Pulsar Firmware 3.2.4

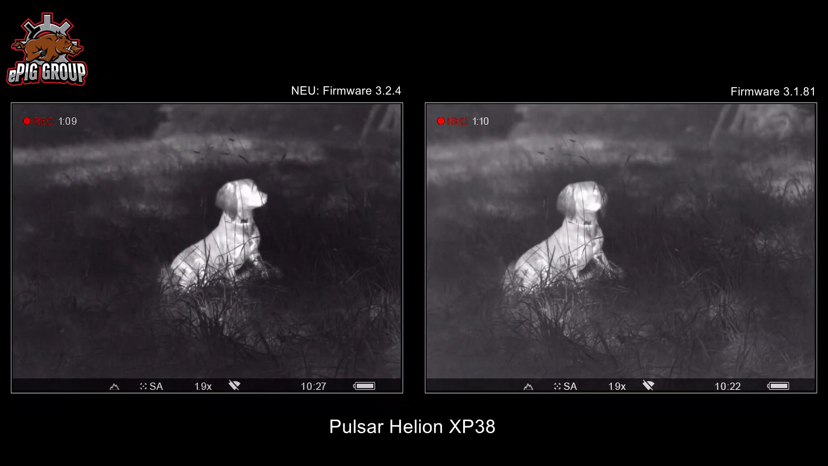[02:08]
Auf der linken Seite die neue Firmware 3.2, auf der rechten Seite sieht man die bis dato aktuelle 3.1.
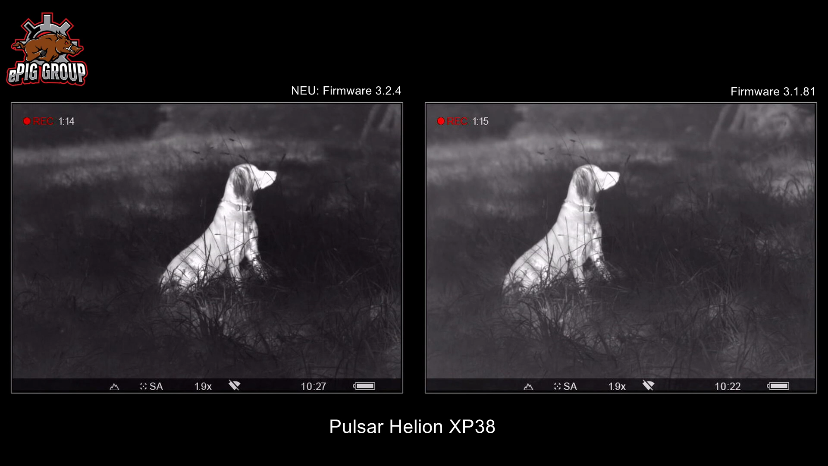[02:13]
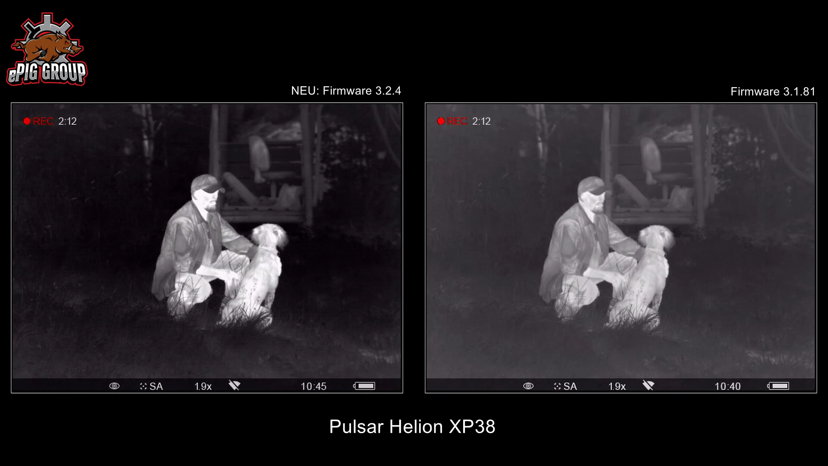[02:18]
Augenscheinlich ist die neue Firmware hier kontrastreicher und auch ein Tick schärfer als die alte Firmware.
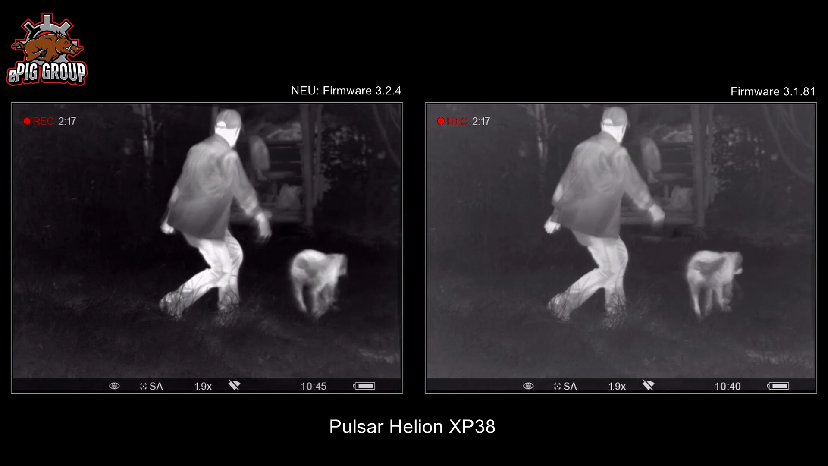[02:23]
Und das Geheimnis liegt in den Betriebsmodis.
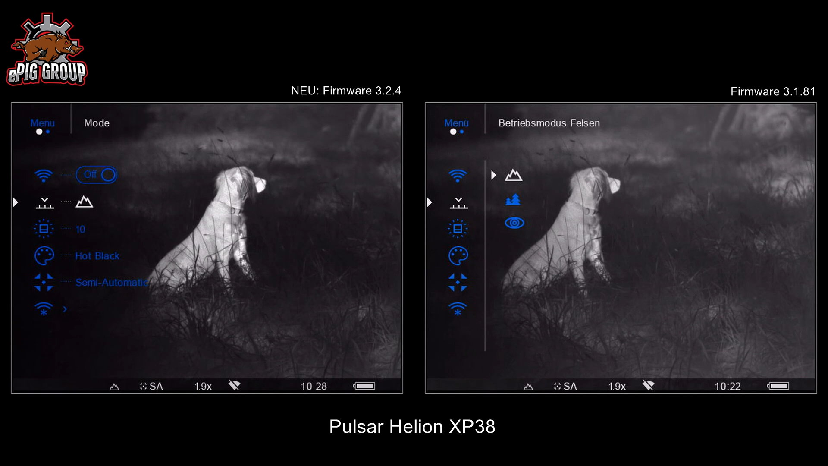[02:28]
Da gibt es nämlich einmal Felsen, einmal Wald und Identifikation. Auch wenn es im ersten Augenblick so aussieht, als wären es nur drei Presets von Helligkeit und Kontrastwerten, was es teilweise ja auch ist, liegt ein bisschen mehr dahinter.
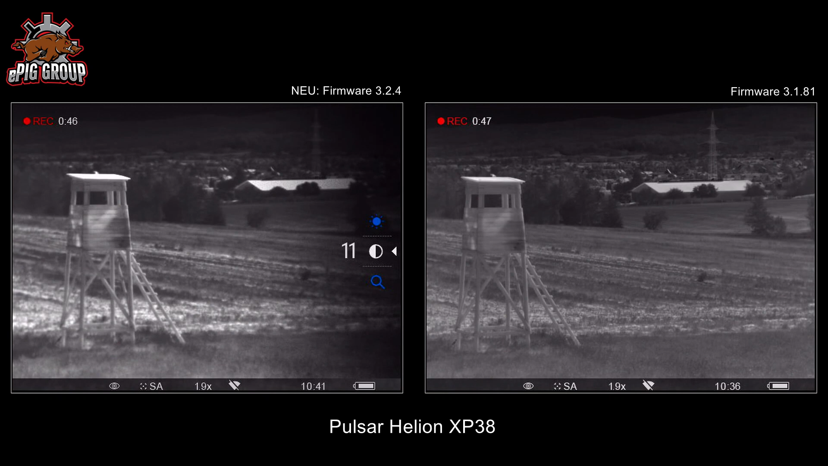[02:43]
Ich habe die Möglichkeit relativ schnell umzuschalten, um mein Gerät anzupassen an die unterschiedlichen Temperaturen und Umgebungen.
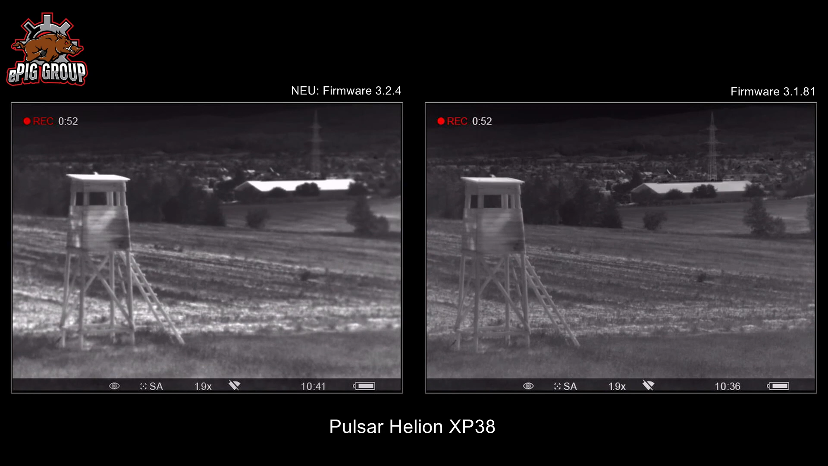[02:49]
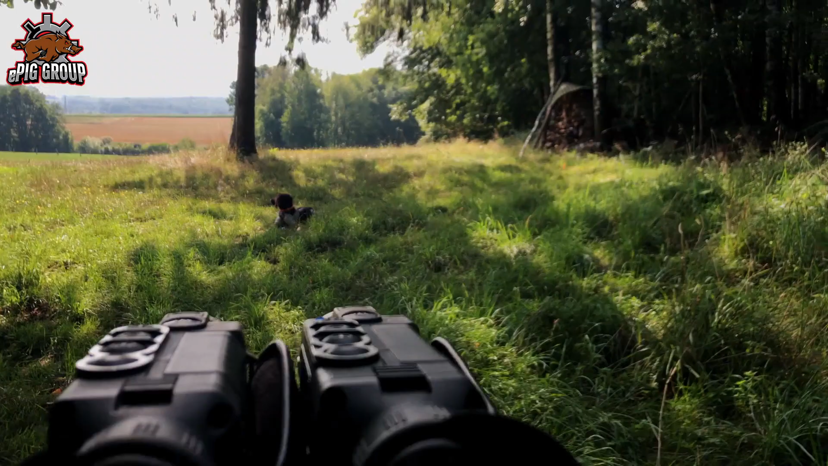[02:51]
Felsen zum Beispiel ist optimal, wenn ich sehr hohe Temperaturunterschiede habe.
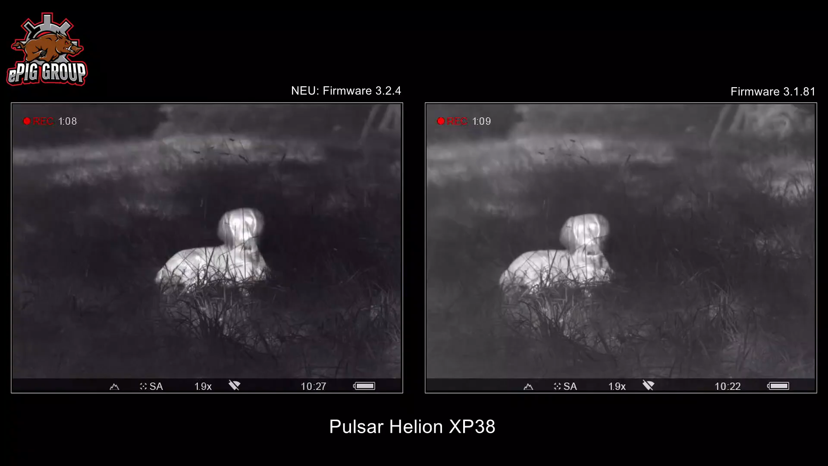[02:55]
Zum Beispiel nach einem sonnigen Tag. Steine, Wege, teilweise Bäume sind extrem aufgeheizt und der Rest ist viel dunkler. Um diesen Kontrast besser darstellen zu können, wähle ich den Betriebsmodus Felsen aus.
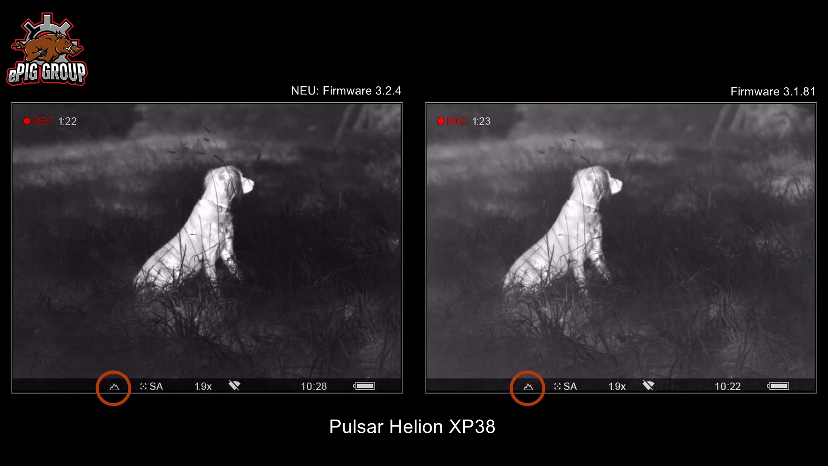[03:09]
Bei Wald geht es genau in die entgegengesetzte Richtung.
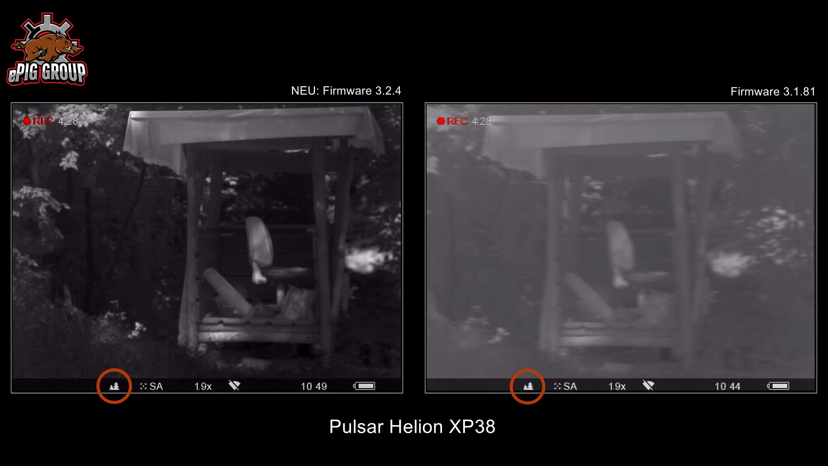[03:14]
Also sehr geringe Temperaturunterschiede werden hier besser dargestellt. Beispiel frühmorgens. Über Nacht war die Temperatur über mehrere Stunden sehr, sehr gleichmäßig.
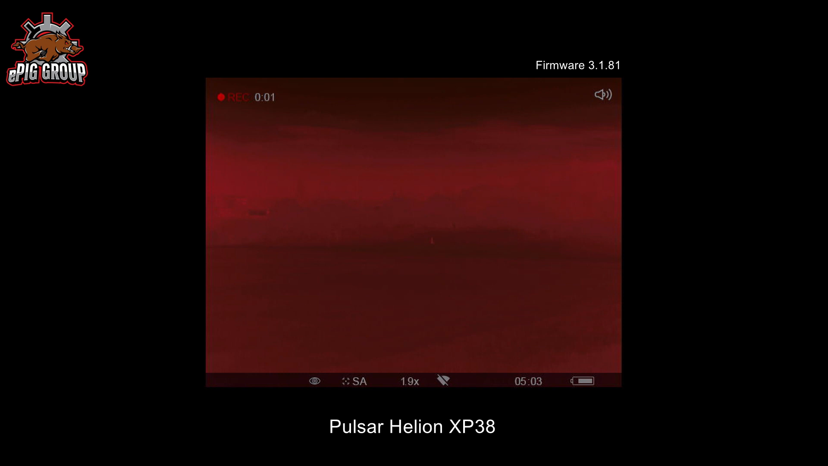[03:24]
Das Feld hat die gleiche Farbe, die gleiche Farbdarstellung durch die Temperatur wie die Bäume und die Äste.
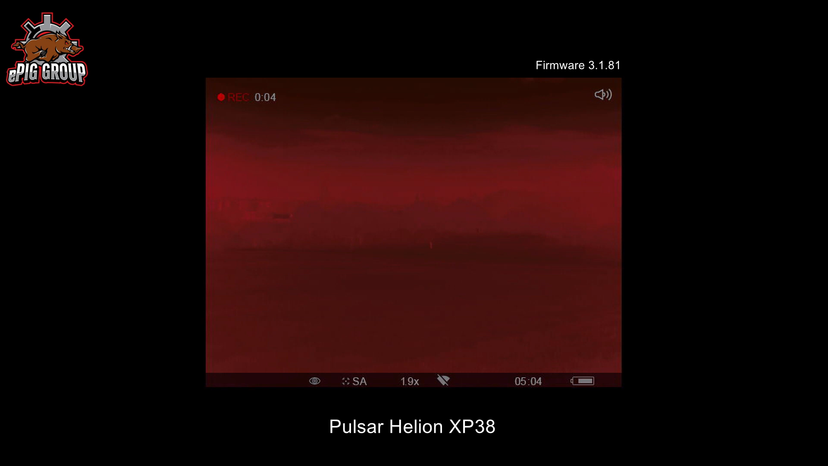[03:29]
Und eine Person ist hier schwer zu identifizieren. Dafür ist dann genau dieser Modus gedacht. Das Auge steht für den Modus Identifizierung und ist optimal, wenn die Situation etwas schwieriger ist.
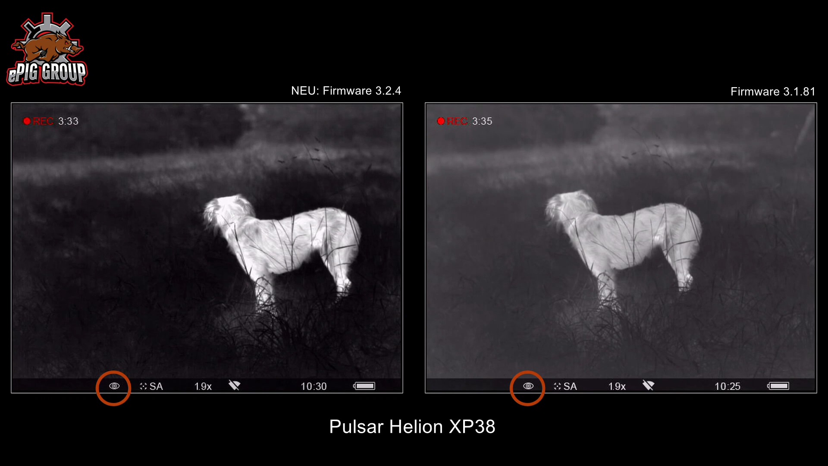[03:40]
Nebelregen, so eine richtige Suppe ist. Natürlich haben wir das jetzt hier nicht gehabt und man sieht, dass die warmen, hellen Bereiche teilweise etwas überstrahlen,
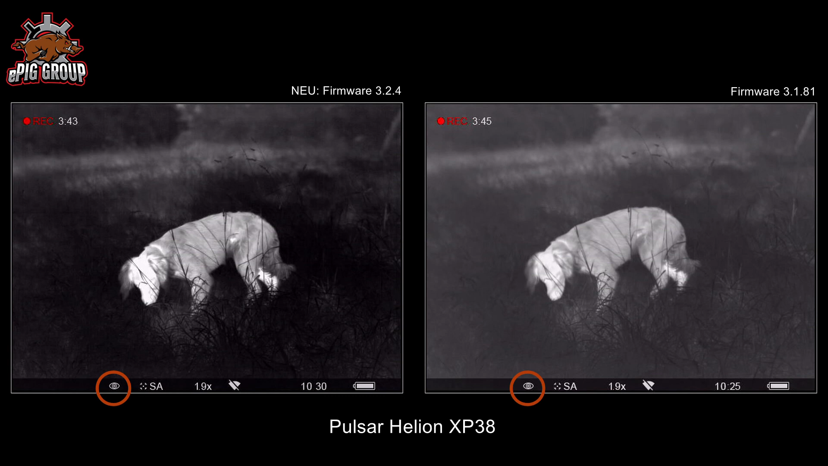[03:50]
aber somit deutlicher zu sehen sind.
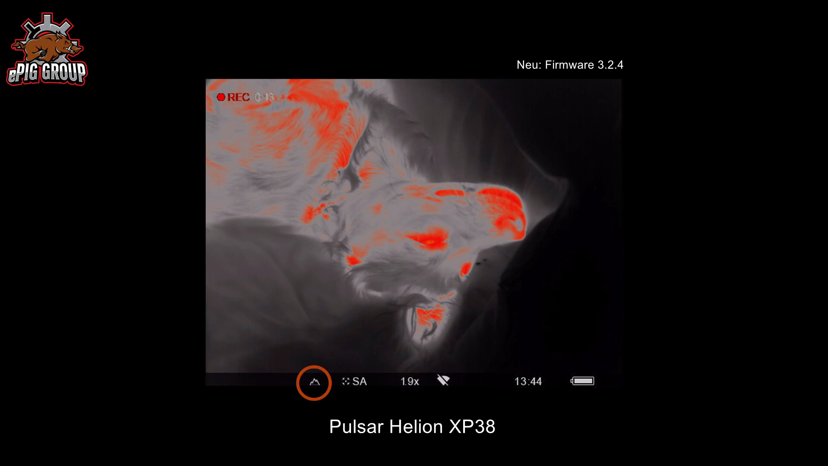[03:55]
Guter Vergleich, wenn man alle mal mit dem Red Hot betrachtet.
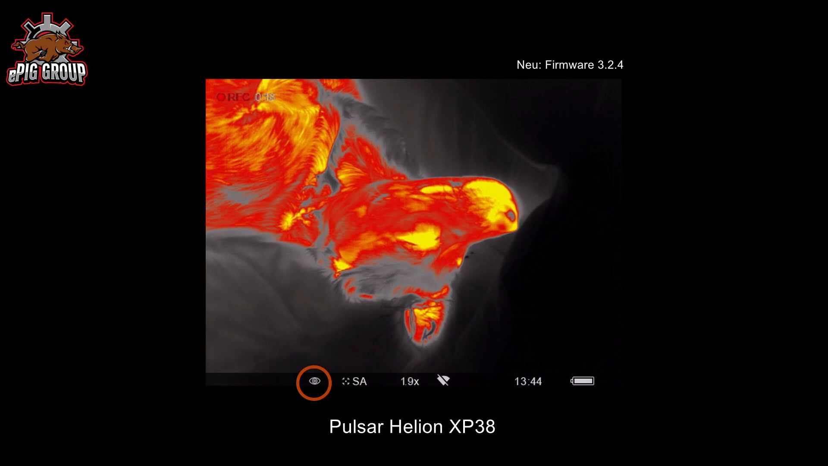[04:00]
Man sieht hier, dass die einzelnen Modus unterschiedlich mit der Darstellung der Wärme umgehen.
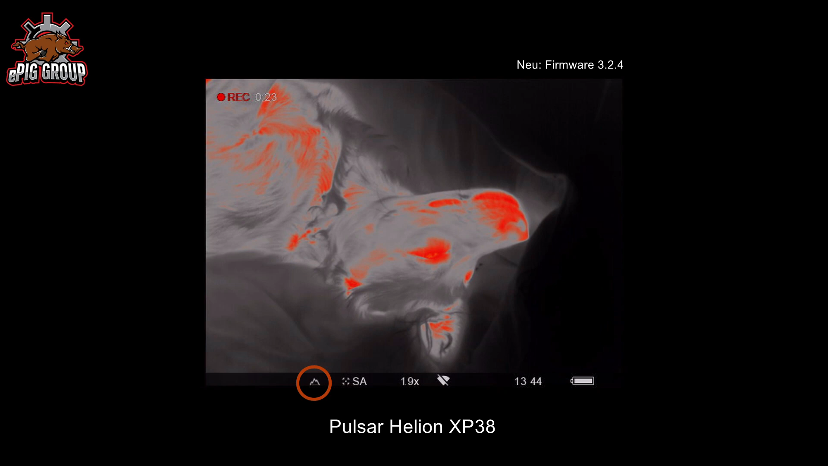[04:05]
Und das ist natürlich eine ganz tolle Geschichte, wenn ich das auch schnell umschalten kann. Und das kann man jetzt. Das Tasten-Layout wurde ein wenig angepasst.